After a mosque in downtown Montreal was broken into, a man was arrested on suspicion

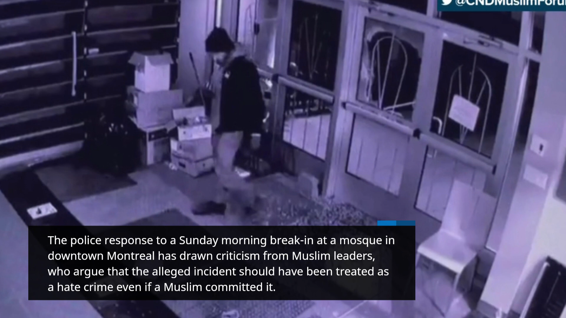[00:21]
A national Muslim organization shared security footage on social media that shows someone breaking into the Al-Oma al-Islamiyah mosque's prayer room at around 5 a.m. with a rock.
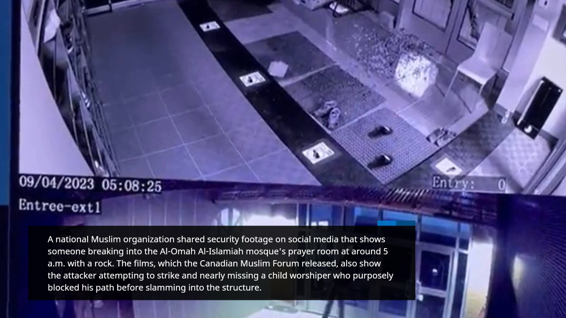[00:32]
The films, which the Canadian Muslim Forum released, also show the attacker attempting to strike and nearly missing a child worshipper who purposely blocked his path before slamming into the structure.